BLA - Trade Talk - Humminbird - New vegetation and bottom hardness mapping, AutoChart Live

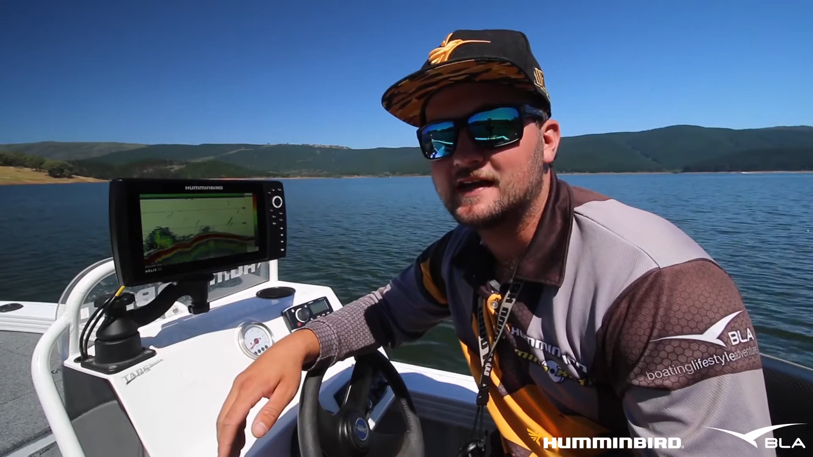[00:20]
I'm on the water fishing from Murray Cod and Blaring Dam and I've just updated my Hummingbird Helix 10 side imaging GPS unit from the hummingbird.com.au website with the latest update 1.350 today I'm testing out the new feature on Helix 9 10 and 12 units vegetation and bottom hardness mapping auto chart live can now instantly map weed beds brush or
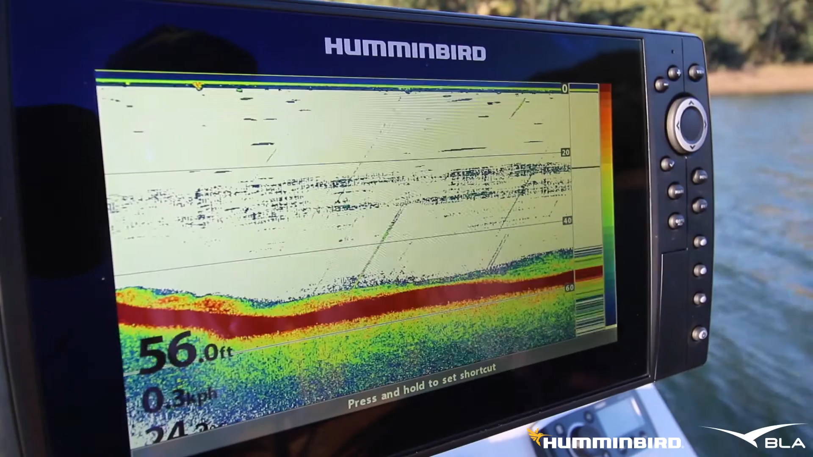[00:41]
On screen: depth 56.0 ft
any other form of underwater vegetation as well as bottom hardness if you are looking to target weed beds or any hard rocky sections where you are fishing this new feature will change the way you fish so using auto chart live I've just mapped out this bay and straightaway
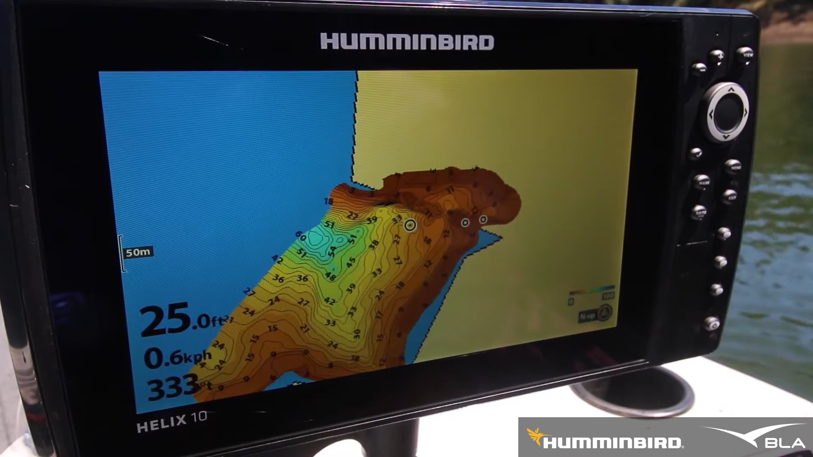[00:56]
On screen: depth 25.0 ft, speed 0.6 km/h
you can see a couple of areas you'd really like to target such as this large drop off here and the old creek bed where I've already marked two fish but if I hit menu auto chart live and you scroll down to
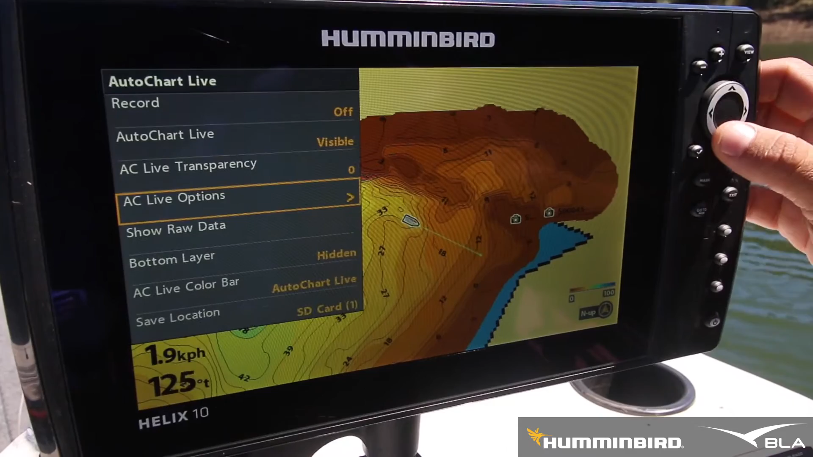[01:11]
bottom layer and go visible with the new update it's going to show you where all the hardest sections are where you've just auto charted and the softer sections such as mud or little light grassy
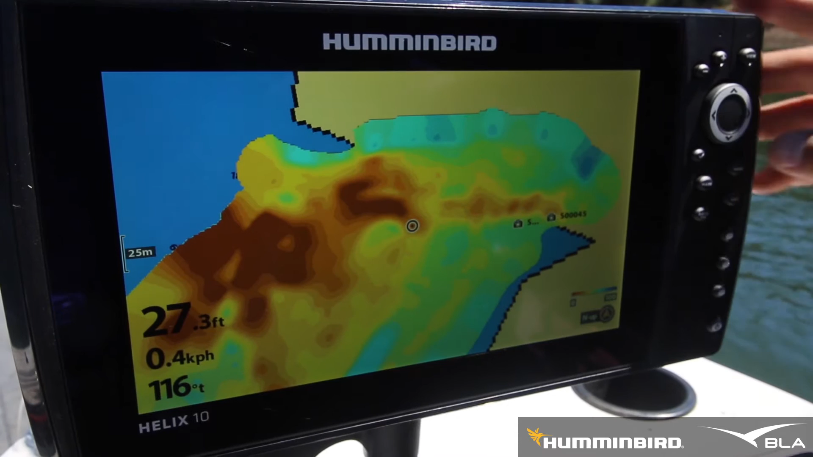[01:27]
On screen: depth 27.3 ft
sections but also if I hit menu auto chart live
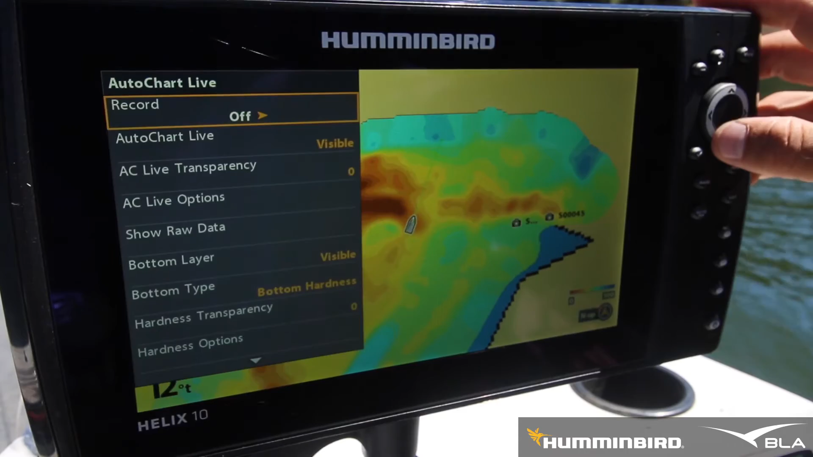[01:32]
scroll down to bottom type it's going to display the vegetation where you've just auto charted so you can see
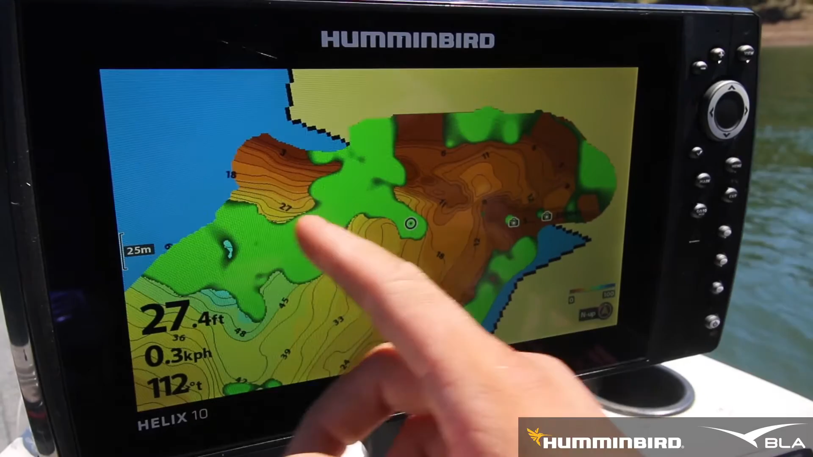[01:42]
On screen: depth 27.4 ft
here in these deeper sections is quite a lot of vegetation as well as these edges where there's a lot of grass that's gone under the water and remember you can adjust how thick of vegetation you want displayed on your screen by adjusting the sensitivity in the vegetation options menu which will display more or less vegetation